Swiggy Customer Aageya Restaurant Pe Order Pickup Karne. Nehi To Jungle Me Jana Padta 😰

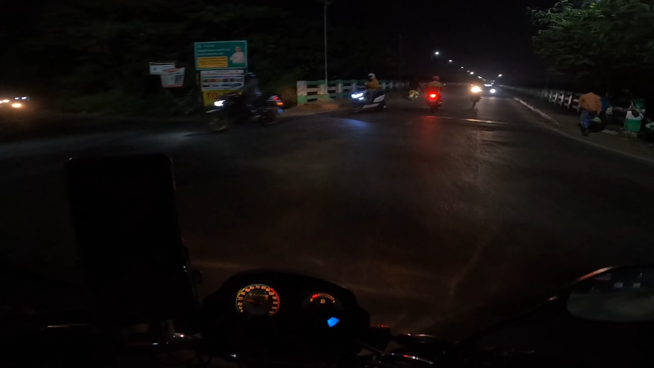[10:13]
इस ओवर ब्रिज के नीचे है भाई रिवर।
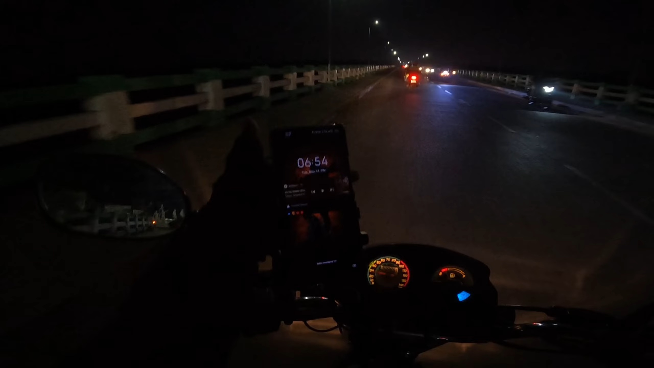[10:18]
और फिलहाल टाइम हो रहा है 6:54 और एक ऑर्डर भी आ चुका है भाई।
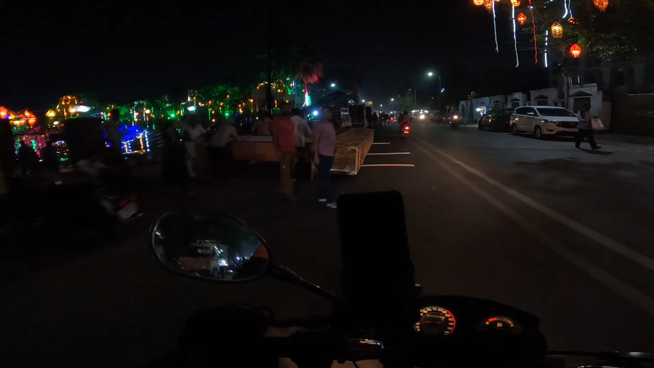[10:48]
पूरा लाइट से भरपूर डेकोरेशन भाई एक नंबर।
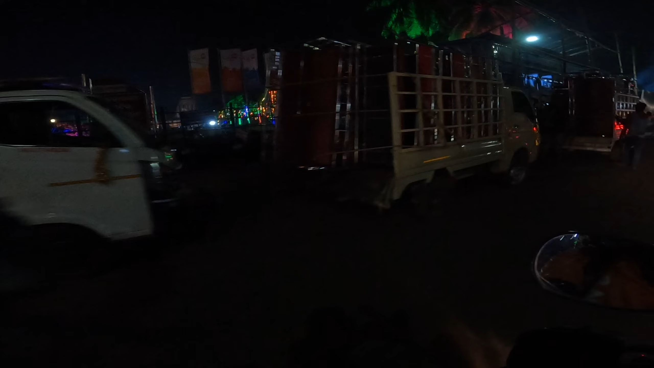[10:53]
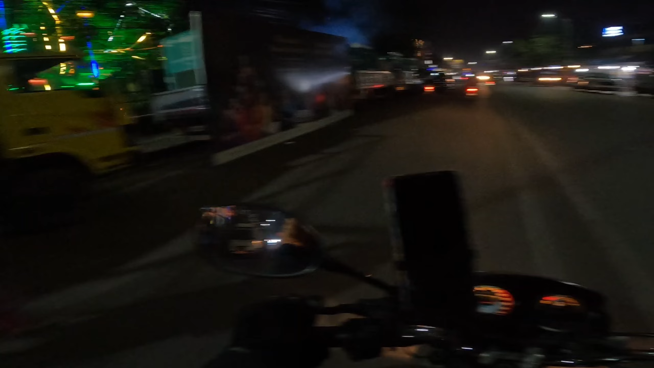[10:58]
दिखाता हूँ भाई पहले इस ऑर्डर को डिलीवर कर लेता हूँ भाई, रेडी हो चुका है दोनों।
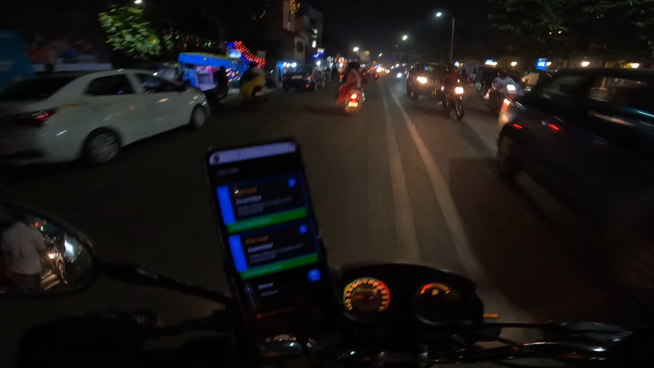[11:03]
ये गाइस आ चुका है ग्रीन चिली राइट साइड में, गाड़ी को भाई इधर रख लेते हैं। कार का मालिक ना आ जाए बस, हमको जाना है इस साइड। तो भाई अभी अगर उधर लेके जाऊंगा तो भाई ट्रैफिक में फंस जाऊंगा।
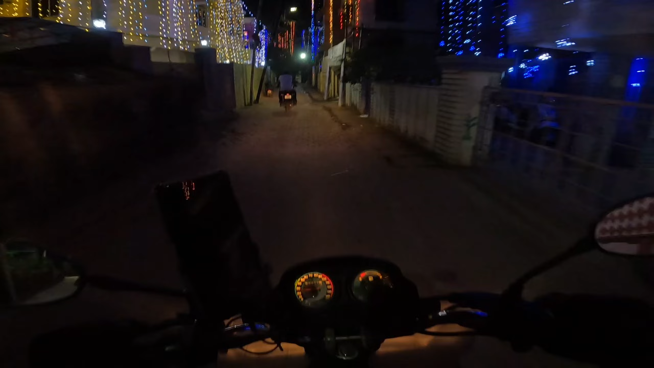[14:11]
सीधा है कि फिर से लेफ्ट। हाँ आ गया। नहीं नहीं नहीं एक मिनट, देखिए चिंतावनी सरो टेंपल लिखा है। एक मिनट एक मिनट,